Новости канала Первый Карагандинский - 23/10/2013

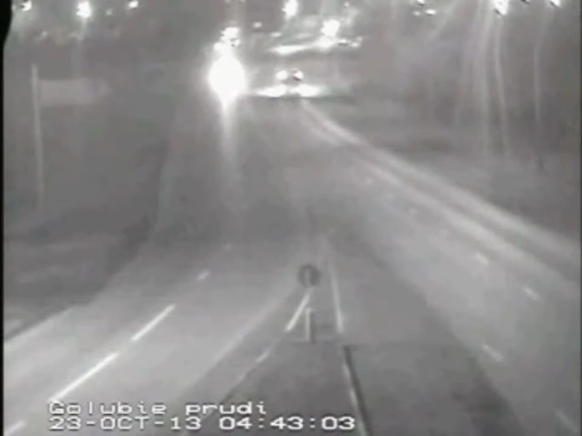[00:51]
24-летний водитель БМВ, безработный житель Жанаркинского района, двигаясь со стороны микрорайона Голубые пруды в направлении Майкудука, выехал на полосу встречного движения и совершил лобовое столкновение с прицепом КАМАЗа. Таким образом, водитель легковушки пытался сократить путь на развилке близ кафе Акация. Чтобы автомобиль не запечатлели камеры видеонаблюдения, парень выключил фары. В этот момент на дороге разворачивался КАМАЗ.